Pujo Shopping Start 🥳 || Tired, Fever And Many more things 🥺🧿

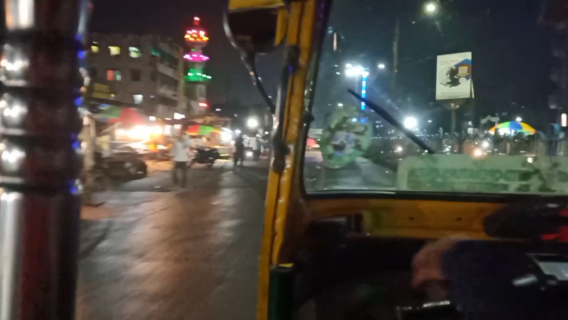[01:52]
বাড়ি ফিরতে না ফিরতে দেখি কত রাস্তায় লোকজন এখানে এই এরিয়াতে থাকে। বাপ রে বাপ, সবাই শপিং না? তো শপিংয়ের সাথে সাথে আমাদের এখানে গুড মর্নিং।